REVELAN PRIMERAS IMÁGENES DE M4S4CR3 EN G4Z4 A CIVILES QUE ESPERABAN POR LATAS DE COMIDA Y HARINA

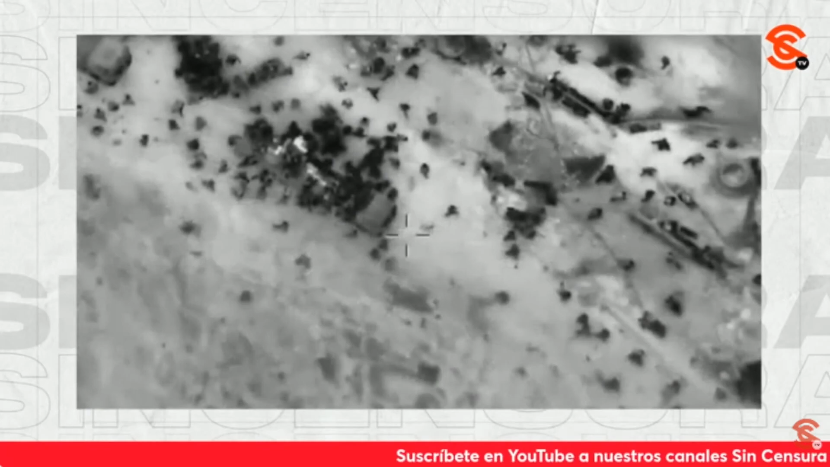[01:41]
a estos civiles, señoras y señores, civiles, hombres, mujeres, niños, niñas, que simple y sencillamente están buscando recibir,